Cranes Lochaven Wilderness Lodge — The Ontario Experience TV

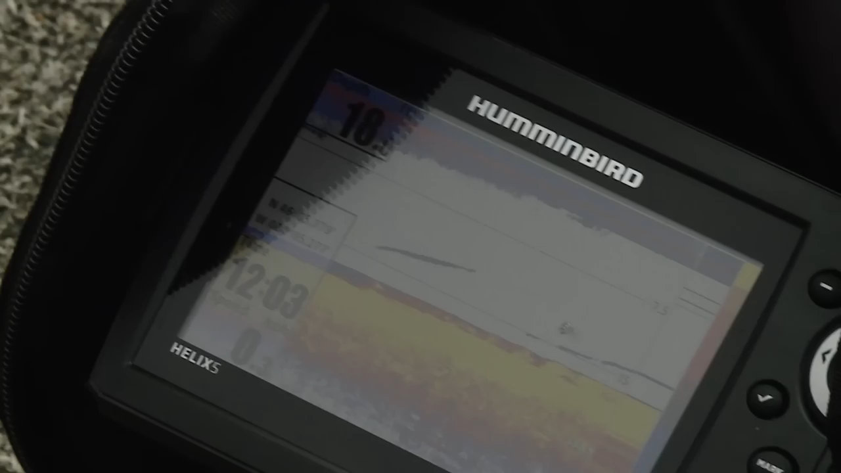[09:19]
The graph lit up with fish at all depths in the water column.